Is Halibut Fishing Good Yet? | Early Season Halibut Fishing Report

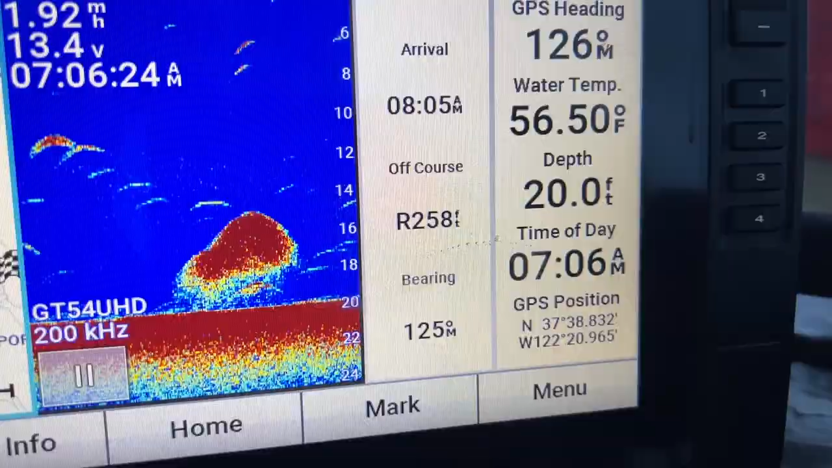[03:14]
On screen: depth 20.0 ft, water 56.50°F
As the stripers are kind of hitting the bait is being popped up, and the seabirds are chasing them. So, you know, we're in a good area. There are a lot of... It's been a pretty miserable day.